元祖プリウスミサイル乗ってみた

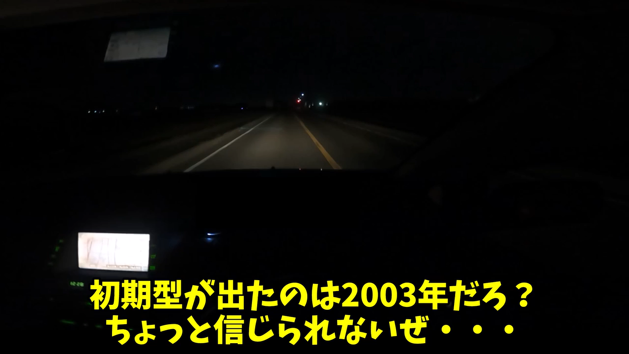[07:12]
ちょっと信じられないぜ。これは発展途上国に持っていけば、ガンガンに活躍しますよ。足車として完璧じゃん。なんだこの交差点、踏切と一体化してて、どれが停止線かわからん。さて、単調な直線が続いて飽きたので、適当な港の方に入ろうと思います。見通しが良くて交通量も少なかったら、もうちょっとだけ思い切り動かしてみようかな。誰もいないな、ハンドル揺さぶってみよう。うむ、動画見返してもわかる。
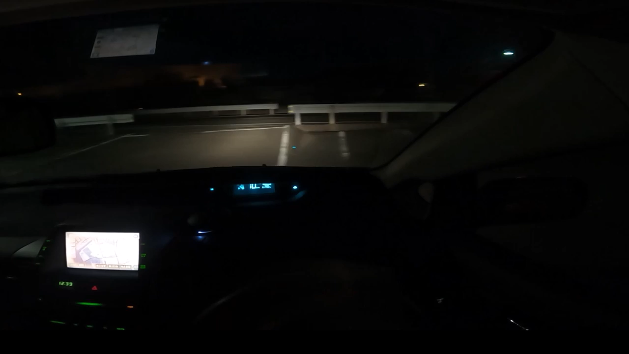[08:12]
さて、一通り言いたいことは言ったので、しばらくEVモードをオンにして走ってみましょう。これPHVじゃなくて普通のハイブリッドなんですが、モーター単体でもかなり加速していきますよ。ああ、この踏切はどうすればいいんだ。上の信号機は踏切用なのか?暗くてよく見えないぞ。信号機付き交差点と繋がってるんだから、一時停止はおかしいだろうと思ったら、一時停止って書いてあるんだよな。なんだこれ。さて、現代のトヨタハイブリッドにも、EVモードボタンは付いていますが、かなり使い勝手は悪いものです。
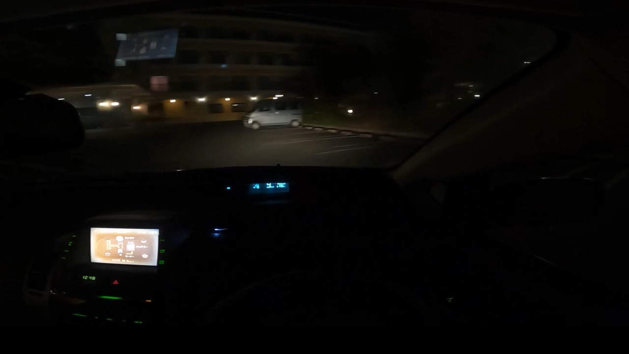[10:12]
私のプリウスがそうなって、今センサーのカプラー抜いてるんですよね。コンタクトスプレー超絶噴射で、車検一発だけ通るといいな。そしてこのバックビューモニターの画質である。使い物にならない。ただ横幅が小さいので、駐車枠にもスパッと収まりますね。サイドミラーの視認性も大変いいです。レンタカーだからね、大げさに止めて切り返すよ。ふう、意外なほどいいというか、特に不満も弱点もないような車でしたな。SNSを見てると、大して売れてもないのに、まともじゃない人間が集まってる車種とかあるからな。